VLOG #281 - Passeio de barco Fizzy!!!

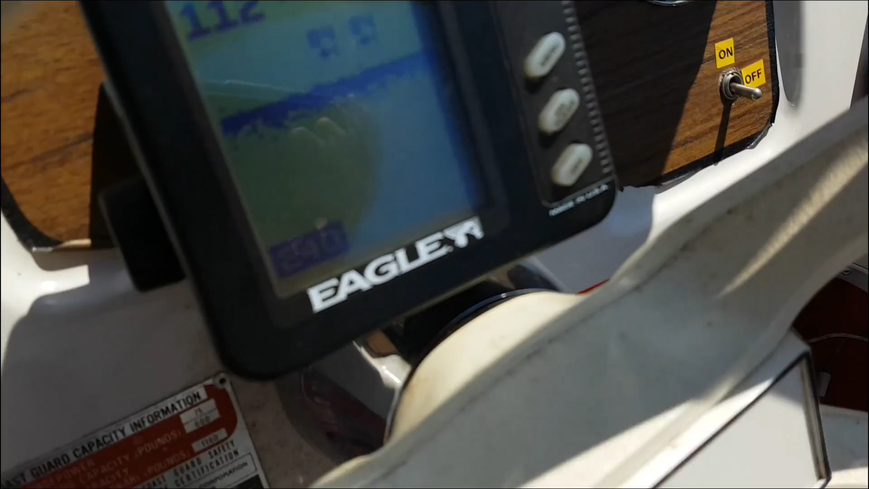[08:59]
Ele mostra onde tem peixe e ele também mostra a profundidade. Agora está 113.
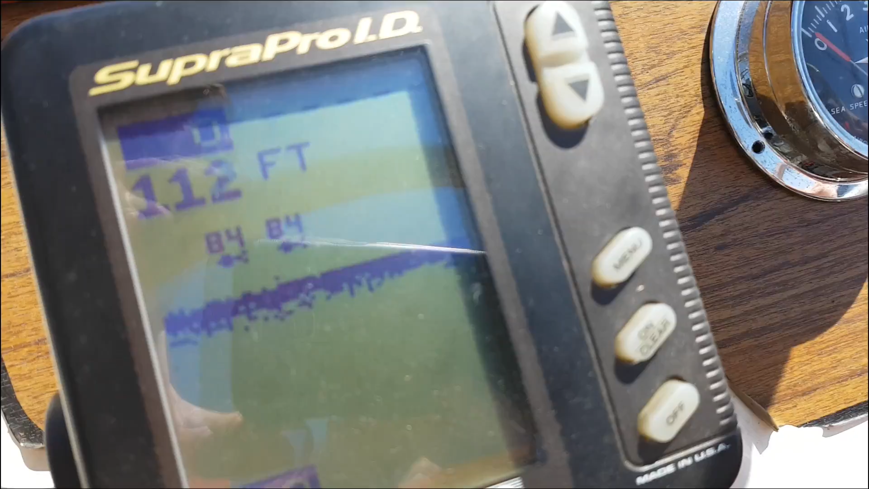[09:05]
On screen: depth 112 ft
Mas estava mostrando 120 agora há pouco ali no meio do lago.